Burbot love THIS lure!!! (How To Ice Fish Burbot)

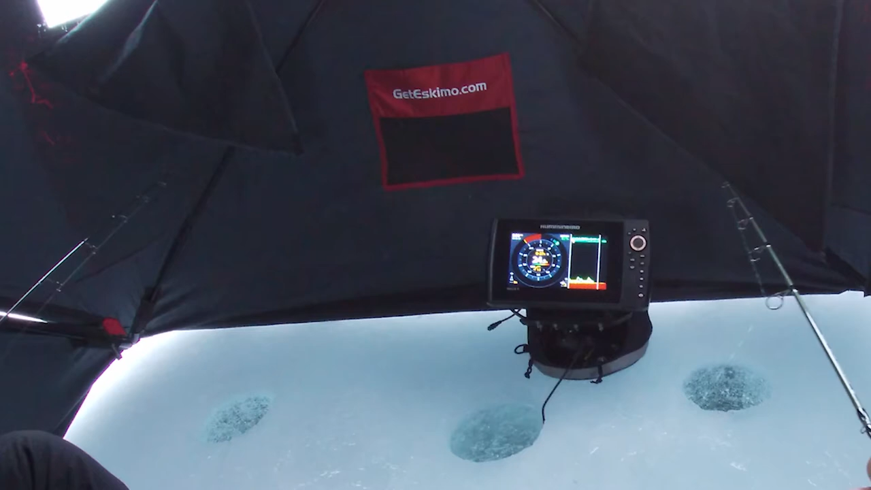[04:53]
Oh, get him. Get him. Oh, there's another one down there.